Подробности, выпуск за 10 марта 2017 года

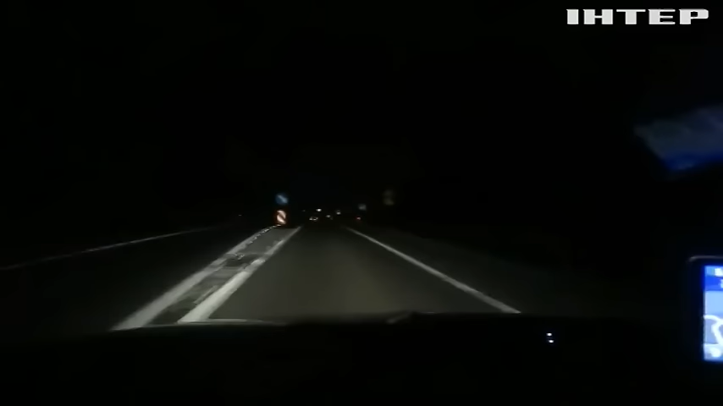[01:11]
12 часов ночи трасса Киев-Одесса. До столицы всего 80 километров.